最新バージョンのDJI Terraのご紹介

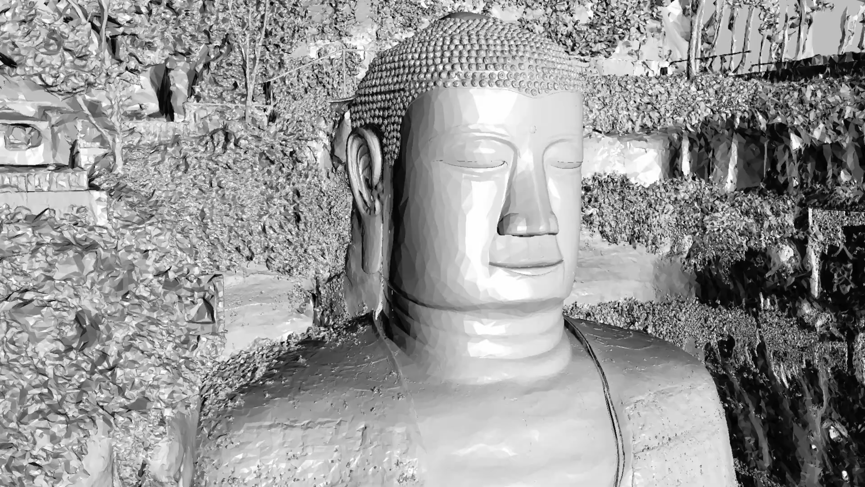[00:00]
Innovative 3D reconstruction, capturing the world's finest details.
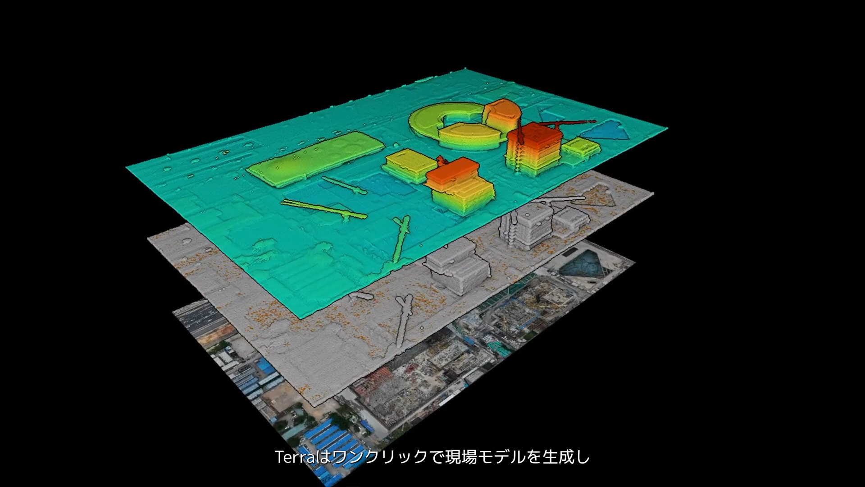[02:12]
With just a standard laptop, Terra enables one-click, on-site model generation,
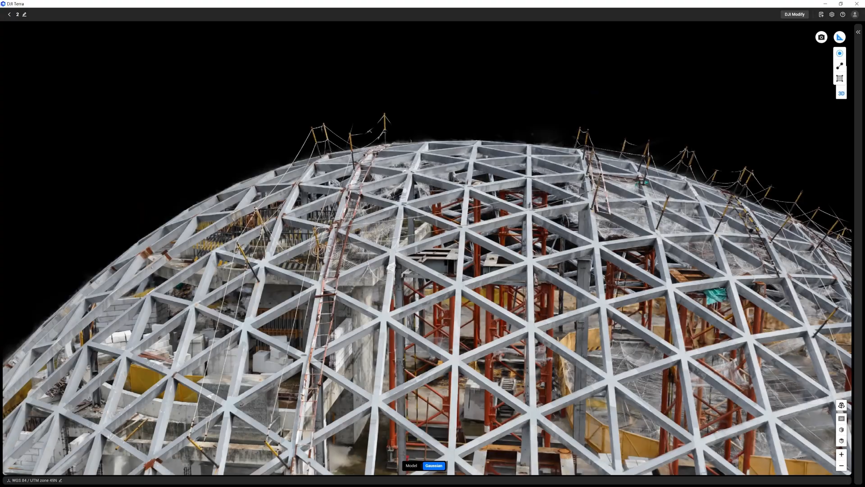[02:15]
as well as direct annotation and measurement on the 3D Gaussian splatting model.
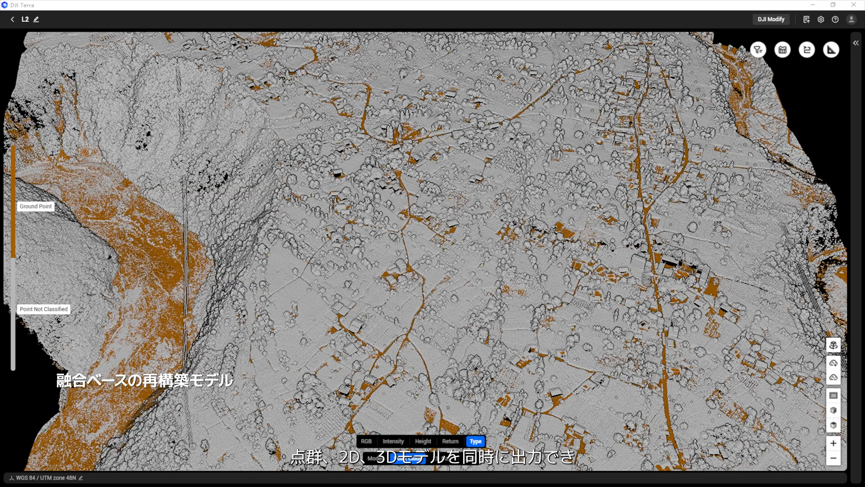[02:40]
2D and 3D models, tackling even the most complex scenarios.
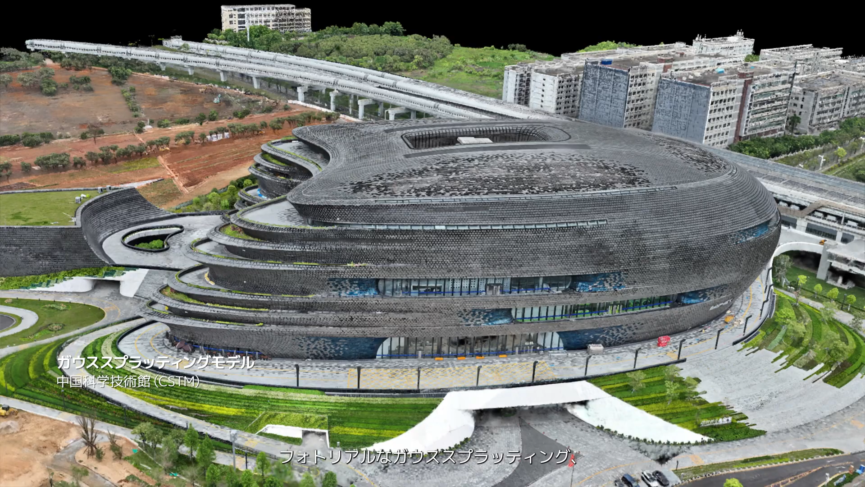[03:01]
DJI Terra is now fully upgraded, delivering photorealistic Gaussian splatting,